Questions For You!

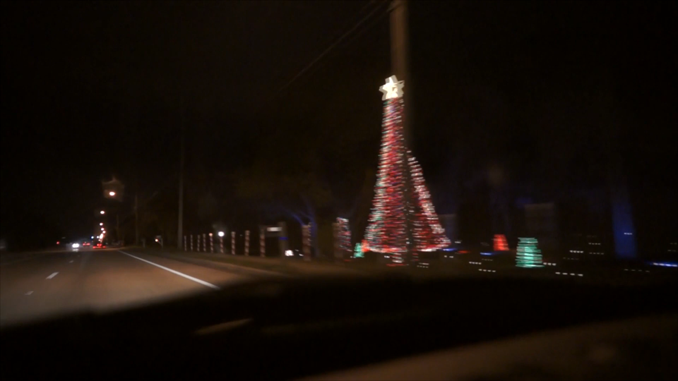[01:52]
Oh, you can't, this camera does not do it justice. It looks like nothing in the camera, but trust me, there's a lot of stuff going on in that yard. It's cool. Just kidding, we didn't go home because we need to get selt water before the public closes because they don't sell it at Walmart.